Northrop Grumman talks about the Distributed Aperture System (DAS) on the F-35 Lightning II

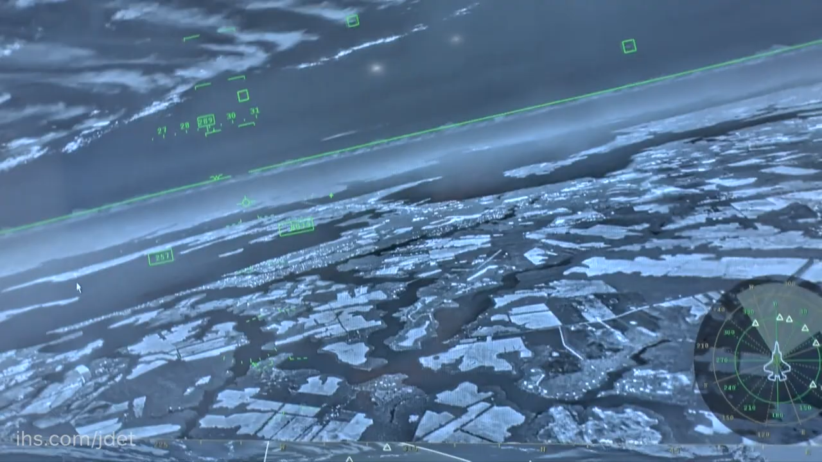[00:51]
And the three functions on the F-35, the first function was missile warning everywhere. Missile comes off the ground, missile comes air land or sea is launched,
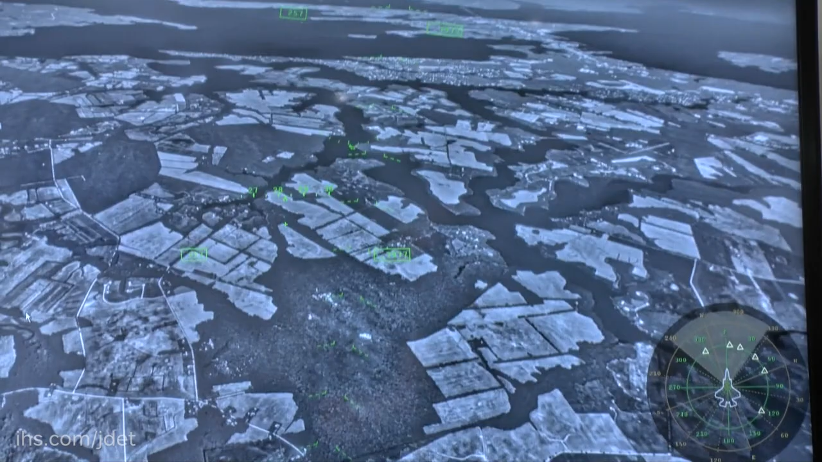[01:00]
DAS will pick up the plume and then tell the pilot if the missile's coming at him. We call that YATO. You are the one. That's the primary function of DAS.
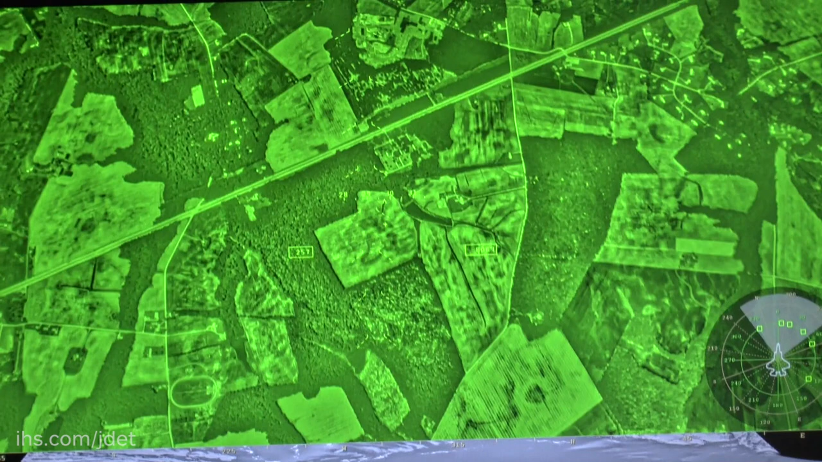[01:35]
So what we did is we came up with this display to help people understand that DAS was looking everywhere all the time.
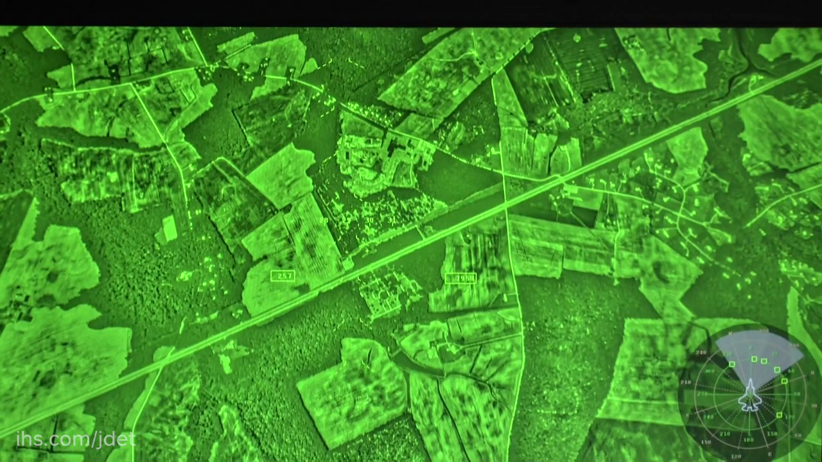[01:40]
And so in this system, if you'll look at it here, what this is is a real night sortie that we were flying in Maryland,
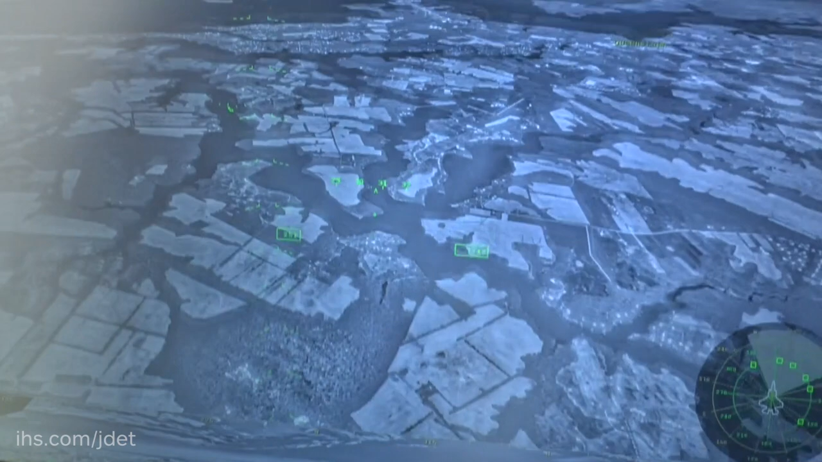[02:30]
So I can see a divert field over there. I can look straight up. Beautiful sky. And the parlor trick, as we call it, looking through the floor of the aircraft right here because the sensors are outside the cockpit, so it's like being in Wonder Woman's jet,
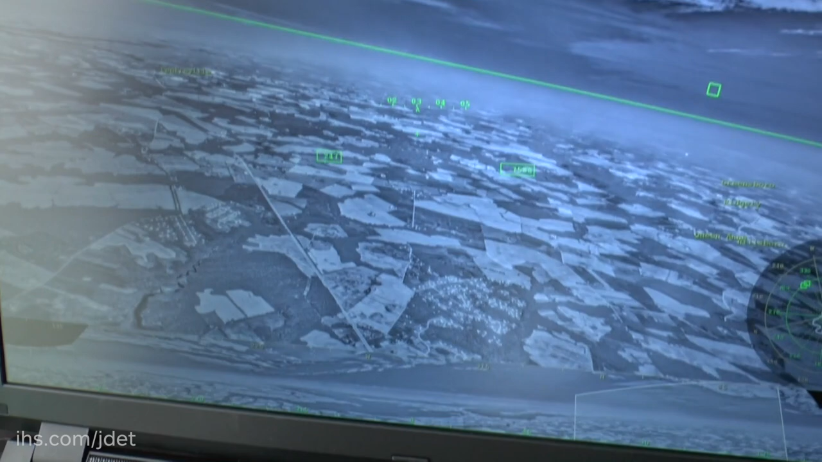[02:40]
flying in a visible jet because you never have to see the jet because the distributed aperture system is looking out there for you. And this is used day and night? Well, we generally use it. It's always there.
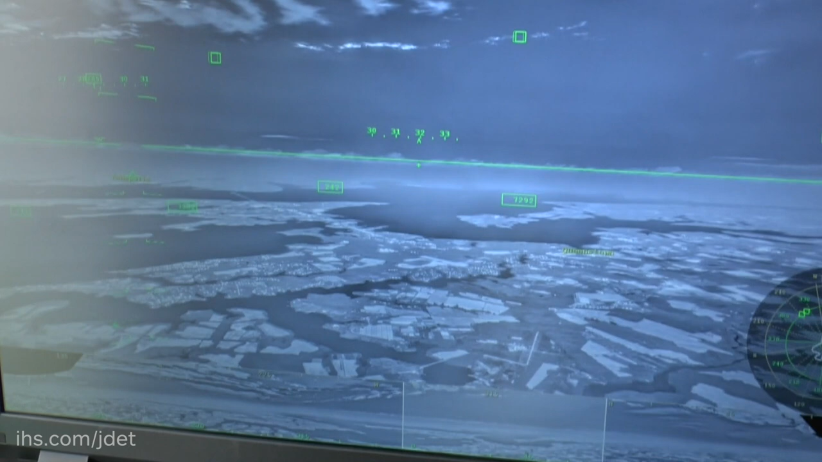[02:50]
So it's always doing missile warning, and it's always doing this, what we call SA-ER, situation awareness and infrared search and track looking for these aircraft.
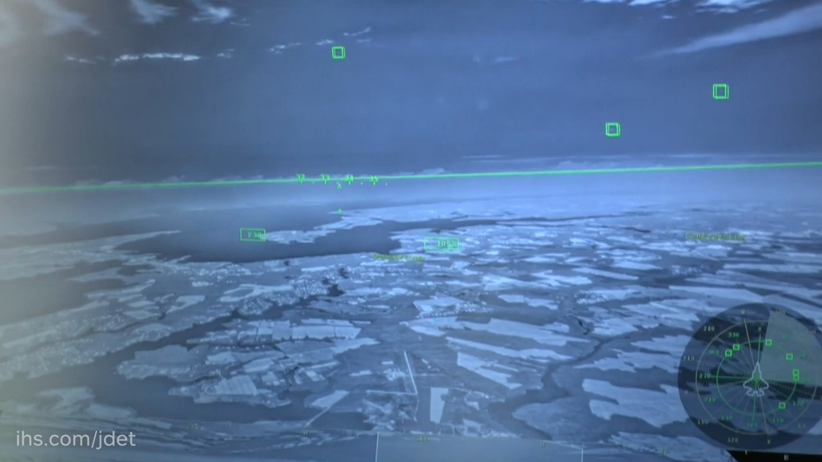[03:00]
The imagery you do not have to turn on during the day. Obviously, you have your eyes. We found some good reasons to turn it on during the day. A couple reasons. One, it will pick up a wake of a ship for a significant amount of time. So even though the ship is gone, maybe it hid under a canopy, think on the littorals, and the human eye can't pick up that wake,
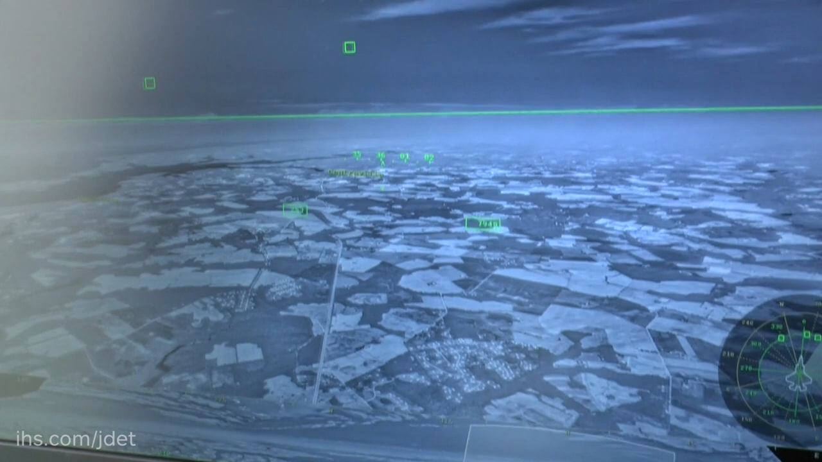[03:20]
DAS can pick it up for a significant amount of time, so there's nowhere to hide. It'll do this same thing out in the open water. We've also had DAS look, a pilot was flying, turned DAS on during the day and could see a whale. When he turned DAS off, could not see the whale. So it sees super different, small differences in temperatures, so maybe shallow water mines might be seeable by DAS. You can actually see that.
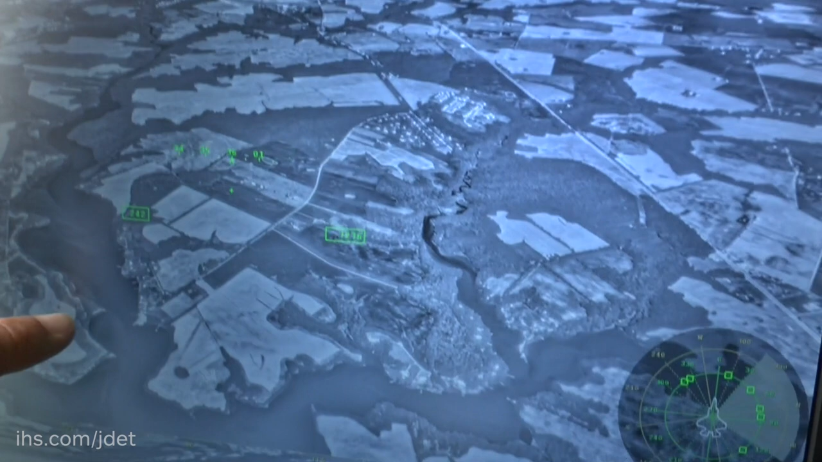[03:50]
As you look right here, you can see those rich blend of colors right in this area, in the water area. And you can see a small ship that's right there by the Borsight Cross.
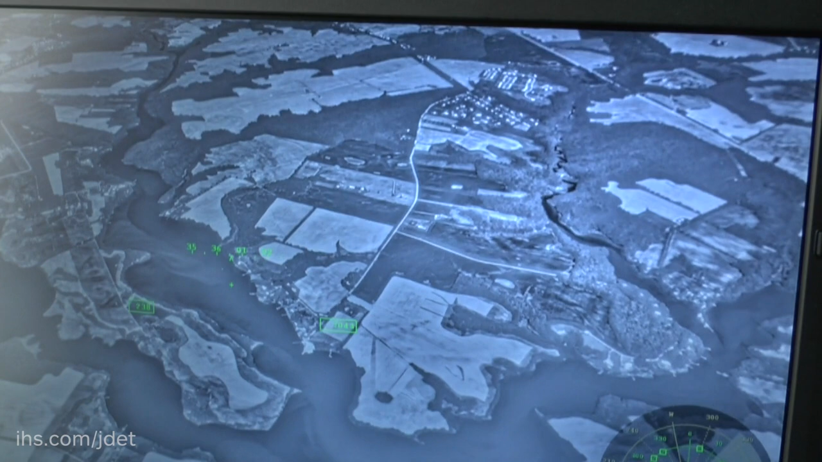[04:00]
So those things show very nicely. And so that's where you can kind of see the wakes.
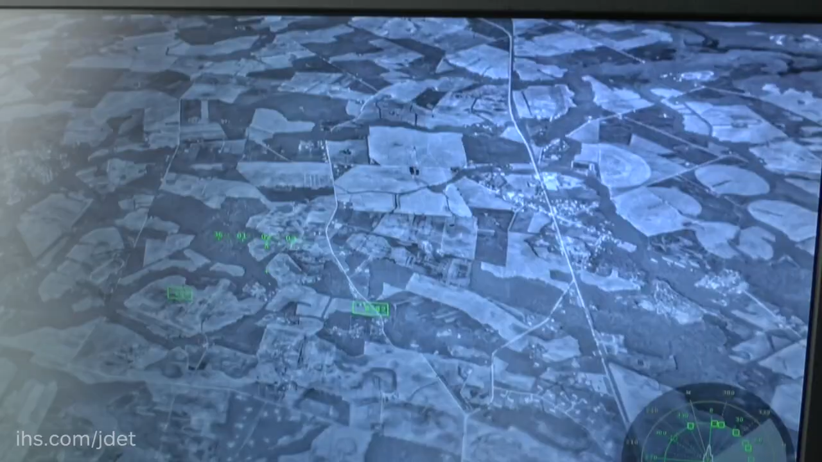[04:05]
Is the F-35 the only aircraft with this system? It is.
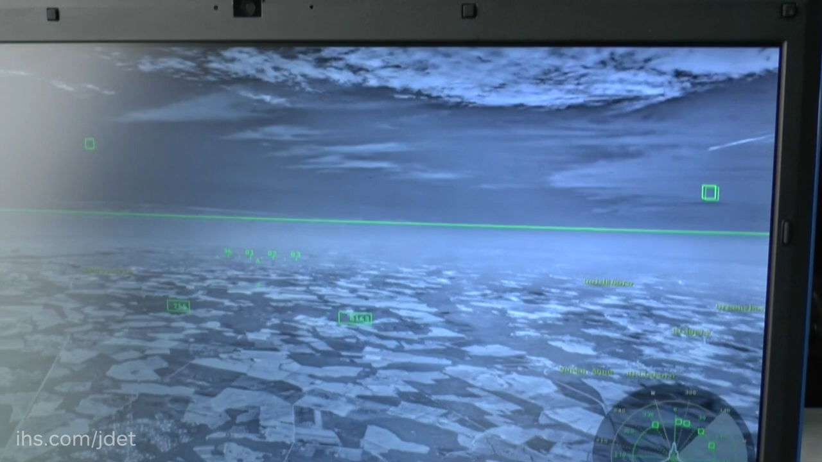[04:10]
F-35 is the only aircraft. This is really, this and the APG-81 radar made by Northrop Grumman. Those two combining together really are the heart of fifth generation fusion.